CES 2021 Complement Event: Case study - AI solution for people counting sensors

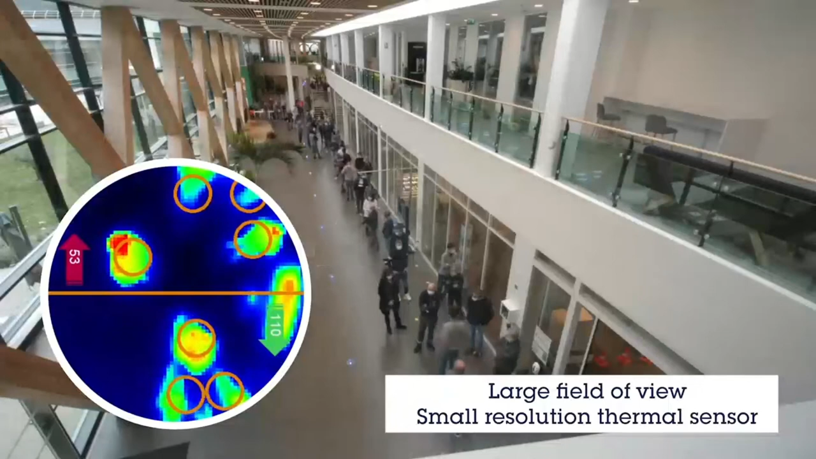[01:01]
this prototype can count in real-time and with a high level of accuracy, the restaurant's attendance while running on the standard STM32 microcontroller.